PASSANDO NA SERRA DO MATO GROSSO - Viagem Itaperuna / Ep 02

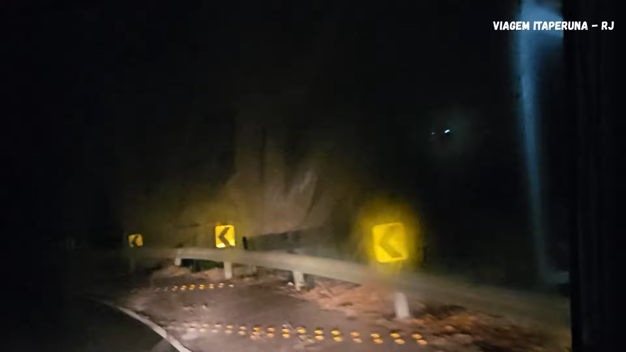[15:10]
Tá vendo, pessoal, como é cheio de curvas aqui, ó? Daí a questão de você ter bastante atenção, tá? É nessa parte aqui, pessoal, que tem as árvores, tá? Dos dois lados, ó. Durante o dia isso aqui é muito top, muito bonito. E você curtindo aí, ó, a nossa viagem para o Rio de Janeiro, primeira parada, ó.
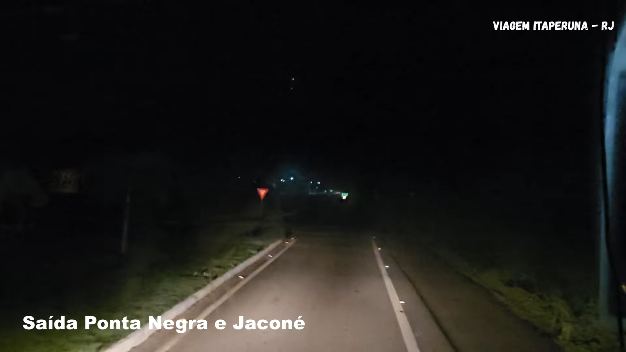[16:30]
Aqui, pessoal, tem a saída para Ponta Negra, tá? Fica aqui na frente, ao lado desse posto de combustíveis, ó. E é por aqui também que fica a RJ-118, ó, aqui à esquerda. E aí você pode ir para Ponta Negra ou Jaconé.
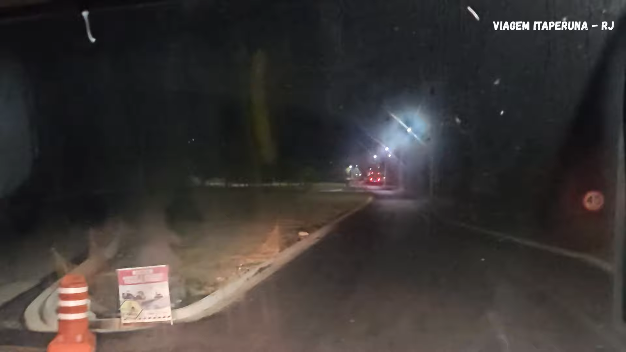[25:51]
Então eles estão construindo um viaduto aqui para facilitar o trânsito, principalmente, né, no verão.
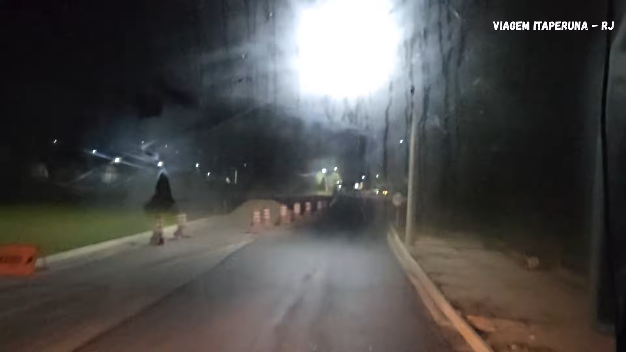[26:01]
E aí quem passar direto vai por cima, quem vai para o centro de Maricá ou
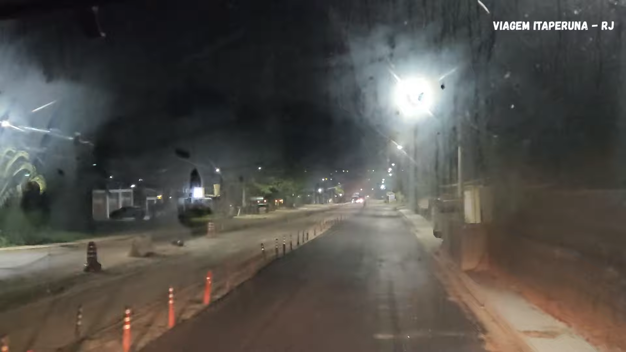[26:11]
está saindo do centro de Maricá vai passar por baixo do viaduto, que vai ter uma rotatória, ó. Aí estão as obras, ó.
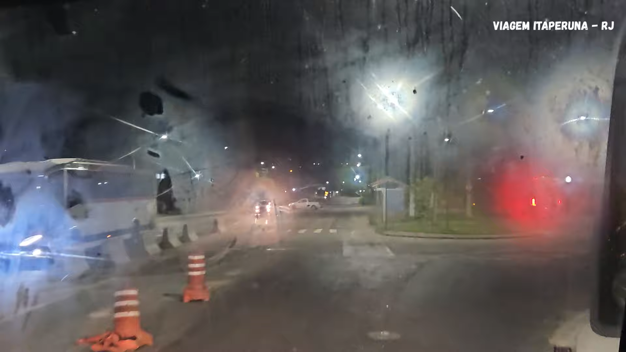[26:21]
Dá pra gente perceber um pouquinho. Ali na frente já estão levantando os pilares, ó. Aí o ônibus da aviação Amparo.
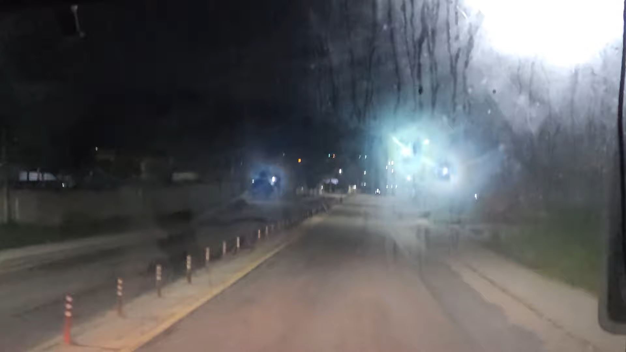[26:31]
Você curtindo aí, ó, mais uma viagem aqui no canal Fernandinho Itaúna, a primeira de 2024, ó. Aqui tudo iluminado, iluminação de LED também, ó. Olha que top. E aqui na frente, ó, é onde eles já estão levantando os pilares já, ó, para fazer o viaduto aí, ó.
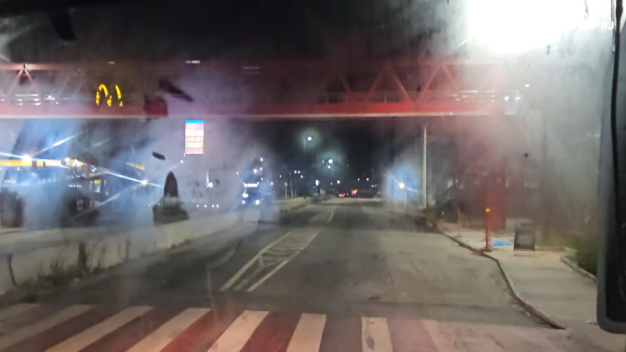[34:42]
de Tribobó até Macaé. E você passando aqui, ó, junto comigo no perímetro, né, de Maricá.